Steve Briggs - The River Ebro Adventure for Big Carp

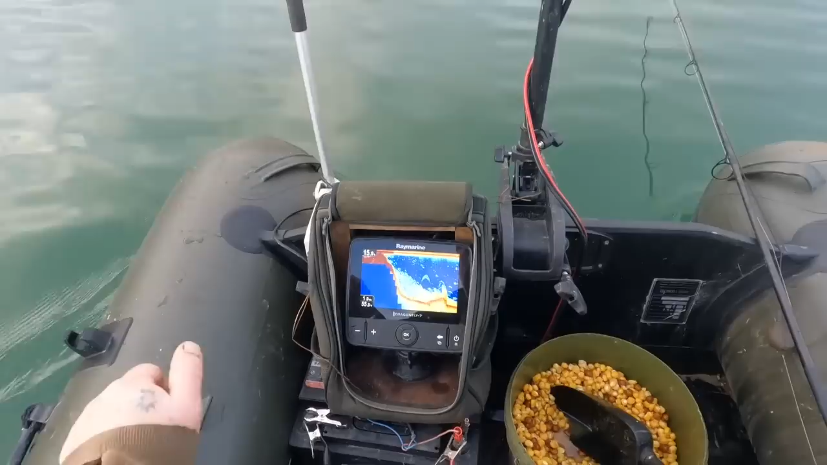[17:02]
But not nice presentation. Too much weed and muck down there. But what I'm doing is that dip in the hill there.